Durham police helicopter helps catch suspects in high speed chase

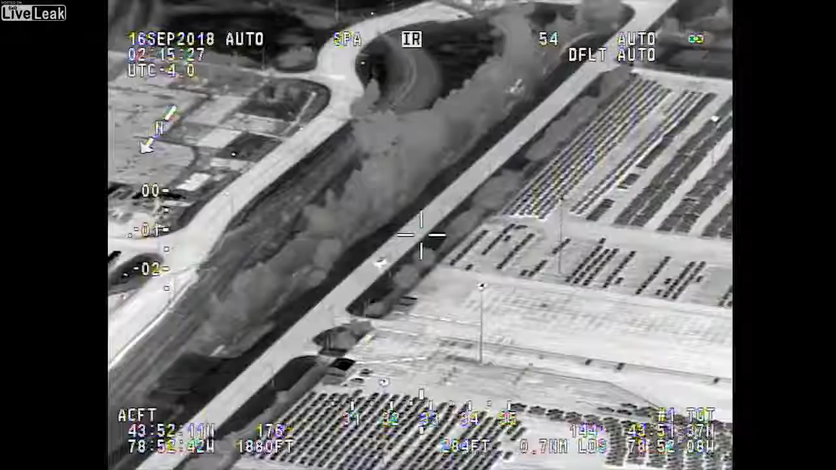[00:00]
81, 22, put us on it, please.
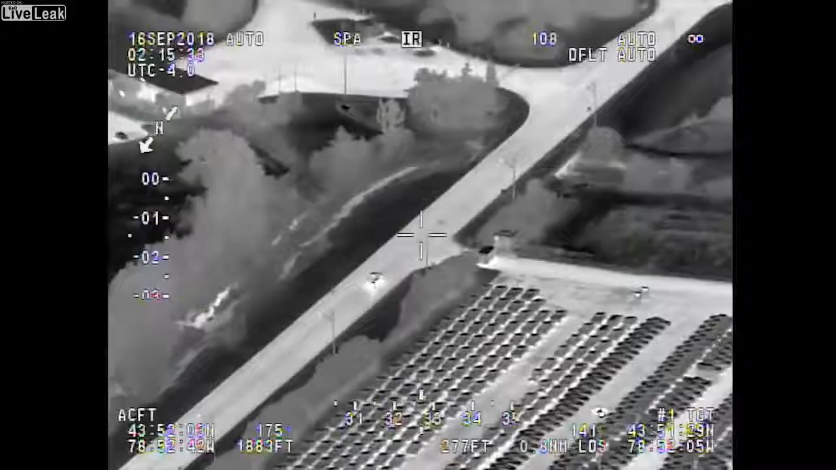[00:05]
Air 1, still southbound, passing Philip Murray,
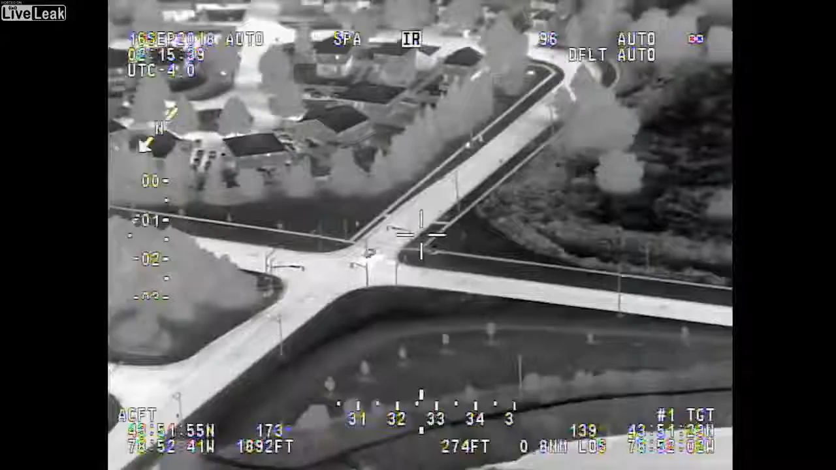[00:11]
and coming up to Renaissance Drive there at the bend, jumping off speed, eastbound Renaissance.
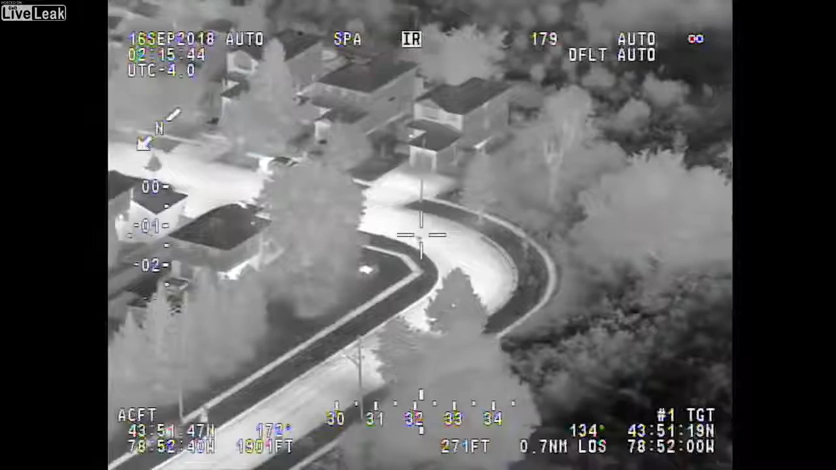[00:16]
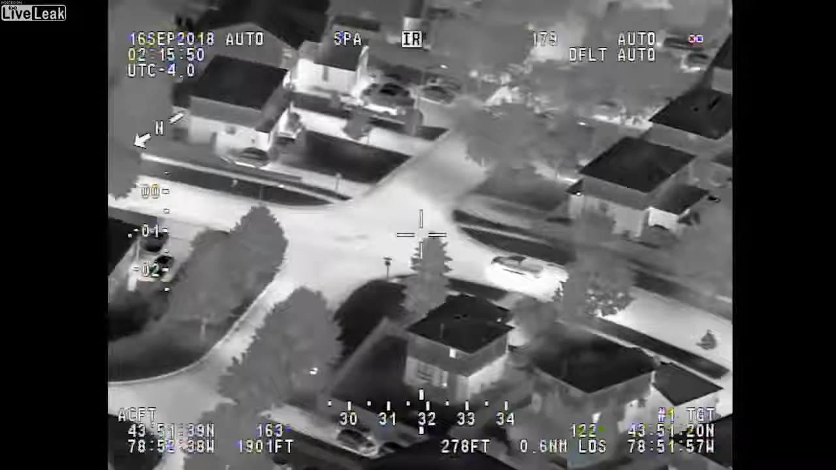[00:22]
Controlled all units, let Air 1 take over the pursuit.
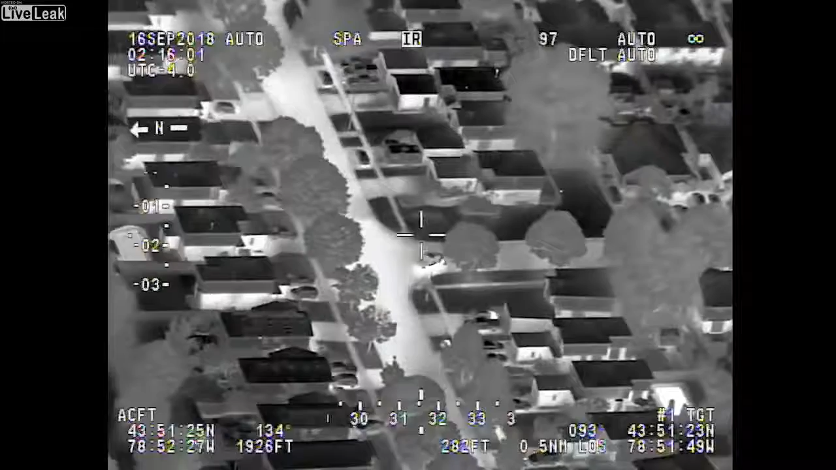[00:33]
Air 1, southbound Connery Crescent right now.
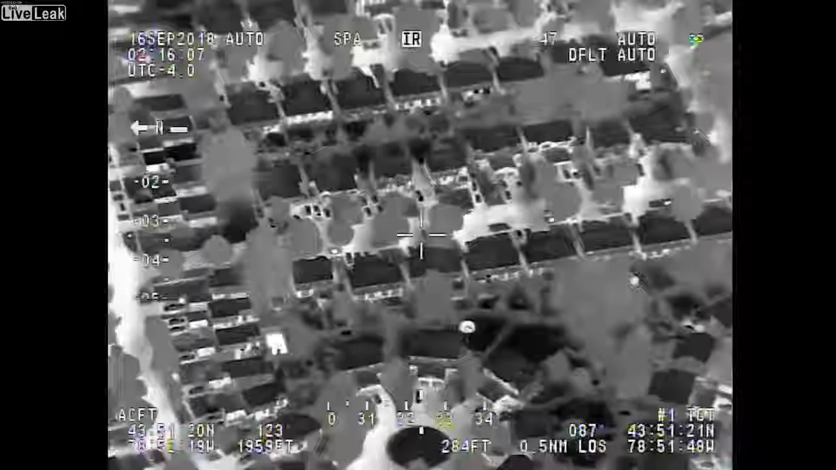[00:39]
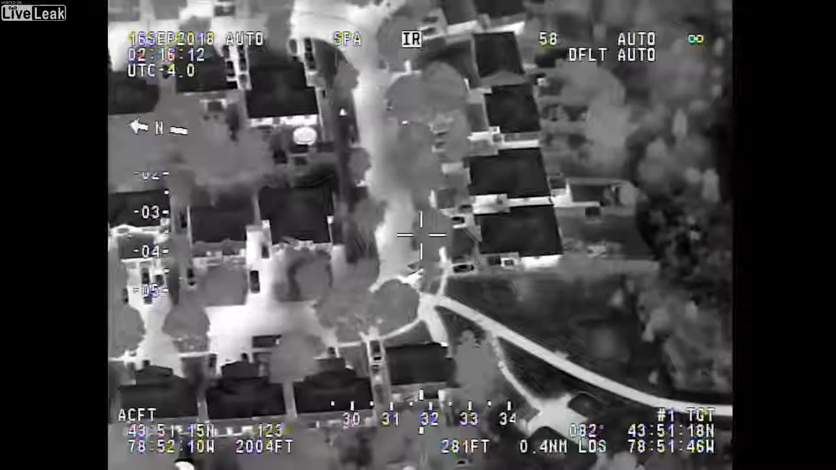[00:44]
And vehicle just stopped at 1527 Connery Crescent right now.
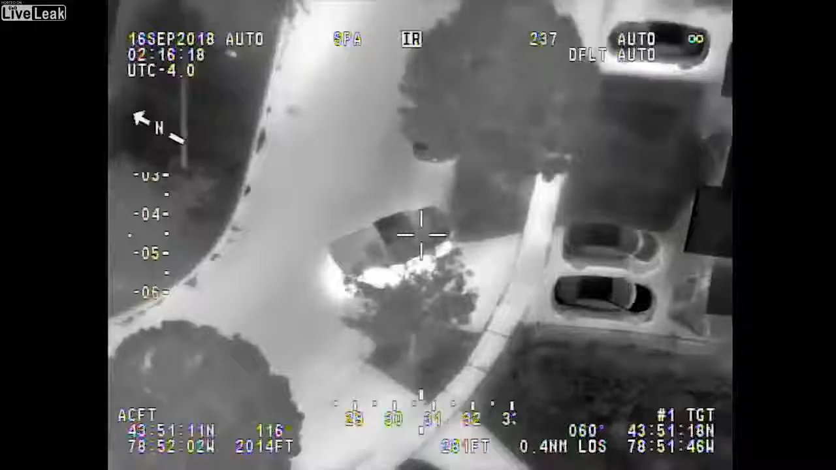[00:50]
Two exiting the vehicle. Looks like someone just tried to switch seats. Nope, heading for the passenger, one running eastbound, one still at the vehicle. Yep, one in white, one in black. One just went around the back of 1527.
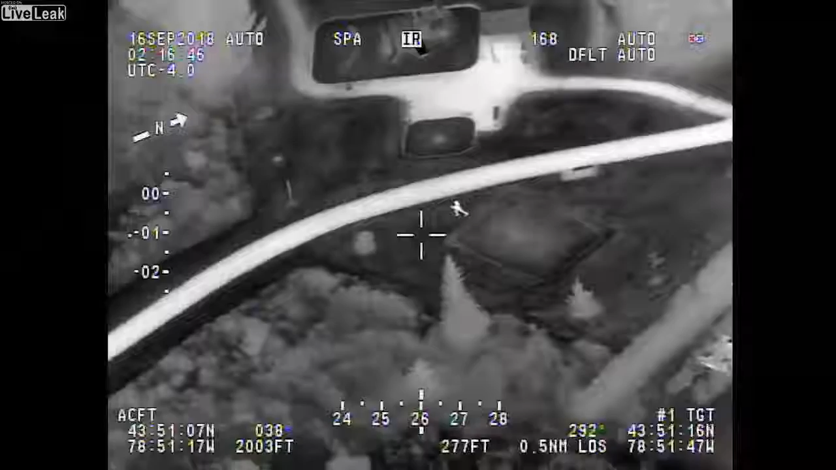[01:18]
Looks like they're trying to hide. The other one's running southbound on the footpath. I'm staying with that one.
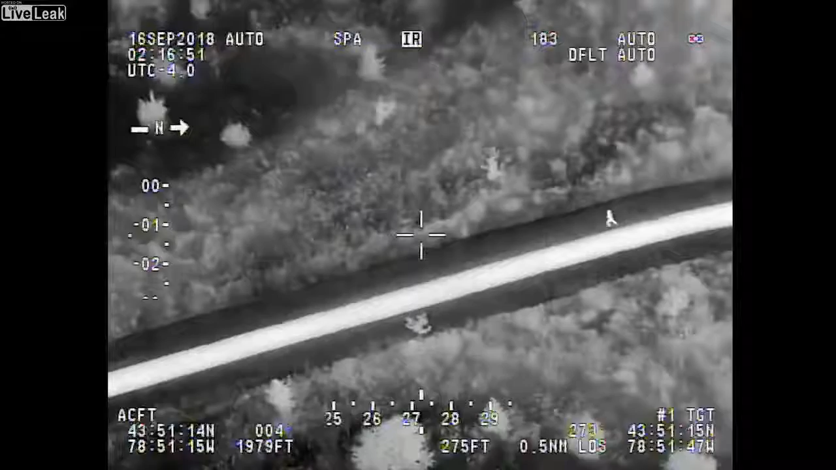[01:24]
And one ran eastbound, I think there's three.
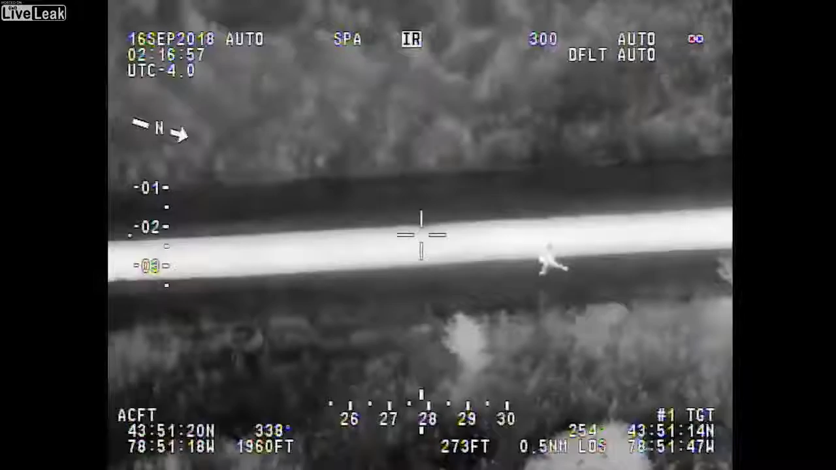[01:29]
Possibly have ditched something on the pathway, holding the bag, still southbound.
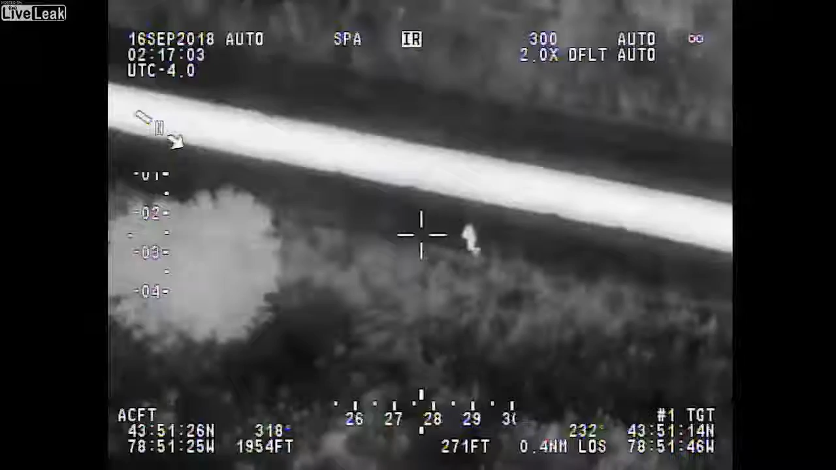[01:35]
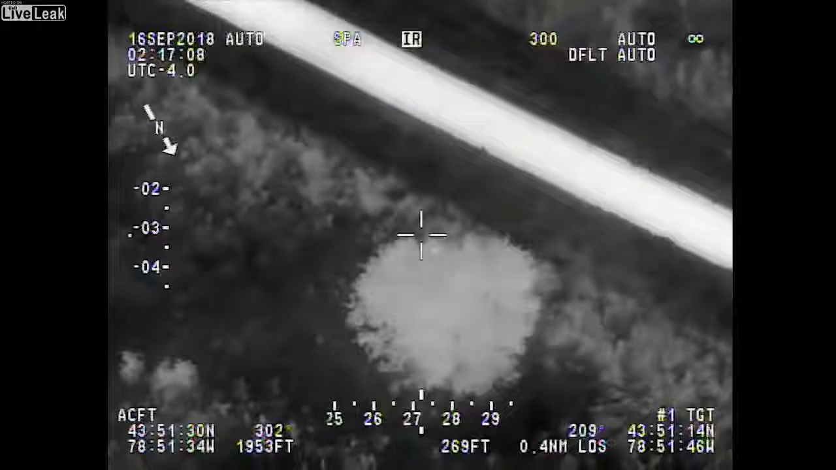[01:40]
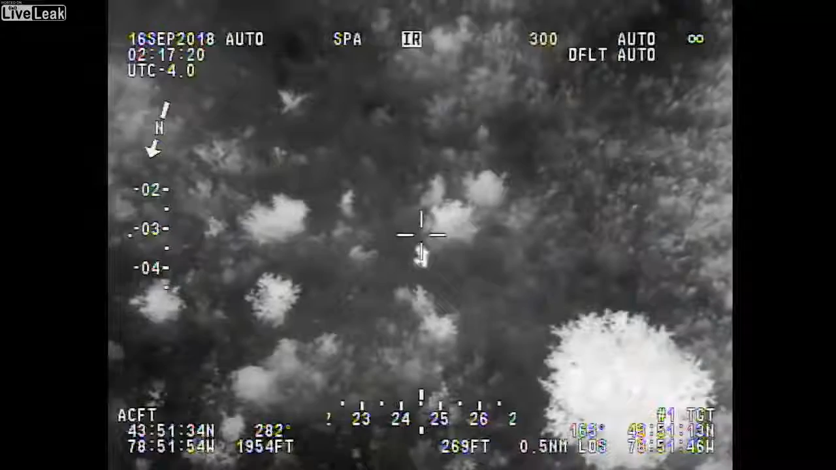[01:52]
And one ran eastbound on the street. And one was on the west side of that residence there, tucked in. And one ran eastbound on the street. Yep, you got one dirt clothing along the pathway, one in white, in the backyard.